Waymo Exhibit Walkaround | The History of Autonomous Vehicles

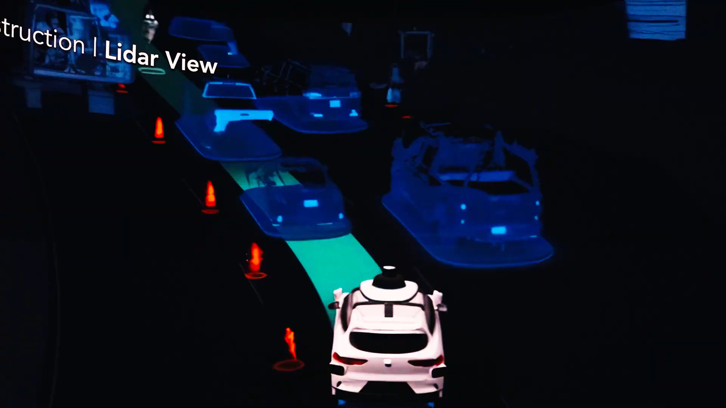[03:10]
Next, we have LIDAR, which you may not have heard of. LIDAR is a laser range-finding system, and it gives us a 3D view of the world. If you come to the museum, you'll be able to see what that representation looks like.
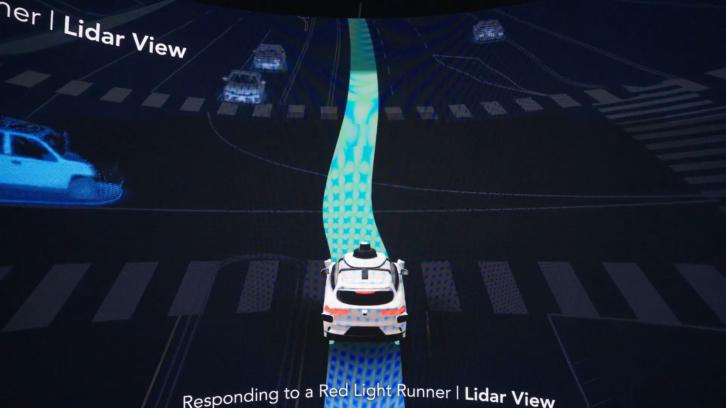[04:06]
You can also see us navigating through a pretty complex construction site.
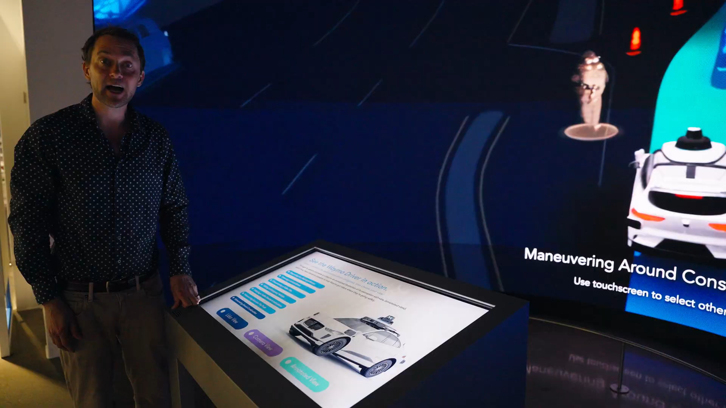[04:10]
You can view that through the LIDAR view. You can also see it through the normal camera view.